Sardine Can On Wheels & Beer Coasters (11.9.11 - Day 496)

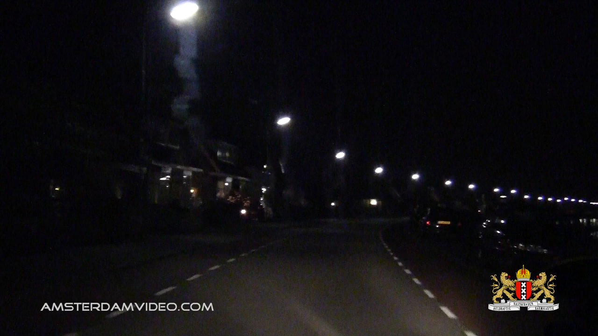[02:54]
Well, as you can see, it's evening once again. So yeah, I'm heading back to HQ as I finished with my work day at the office. Ah, finally. Some rest and peace.